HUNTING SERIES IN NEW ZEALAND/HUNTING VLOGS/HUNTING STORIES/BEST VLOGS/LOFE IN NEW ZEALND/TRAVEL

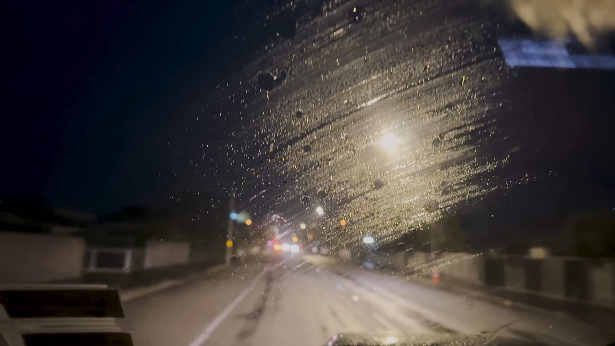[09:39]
ഫ്ലാറ്റിന്റെ തട്ടത്തിലേക്ക് നമ്മൾ എത്താറായിട്ടാ വരണ വഴിക്ക് വെതർ ഭയങ്കര മോശം ഒരു രക്ഷയില്ല നല്ല മഴയുണ്ട് ഫുൾ ക്ലൗഡിയാണ് സമയം 7:32